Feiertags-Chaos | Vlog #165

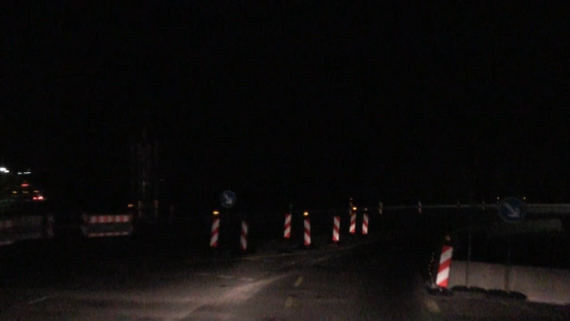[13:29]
Momentan ist das hier alles ein bisschen verworren. und eng durch die Betonschutzwände, die sie hier aufgestellt haben.